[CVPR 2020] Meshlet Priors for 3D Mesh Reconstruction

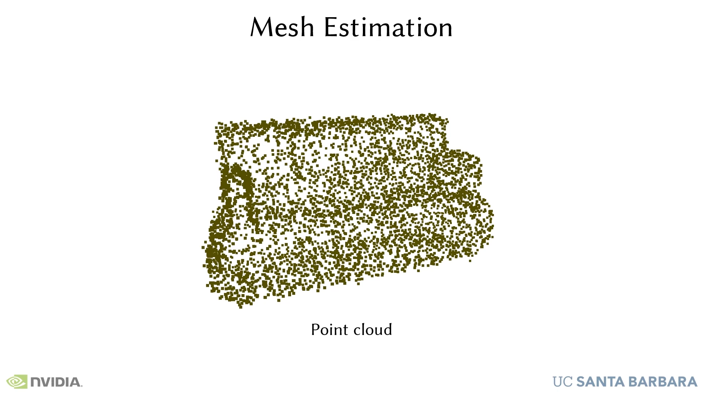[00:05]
Estimating an underlying mesh from a sparse and noisy point cloud requires additional priors.
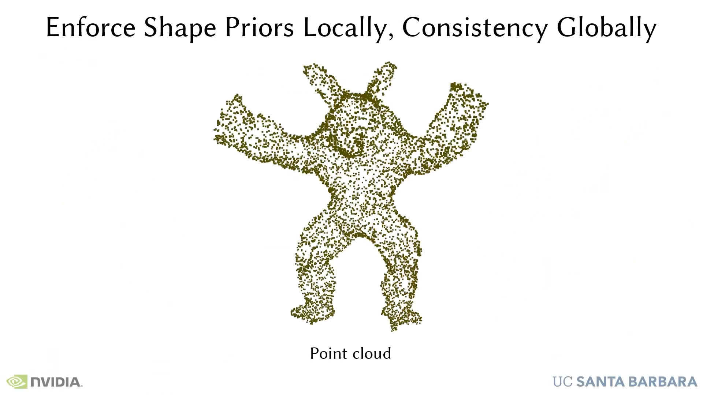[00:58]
To fit a point cloud, our approach takes a set of meshlets and adapts them while maintaining consistency in the overlapping regions.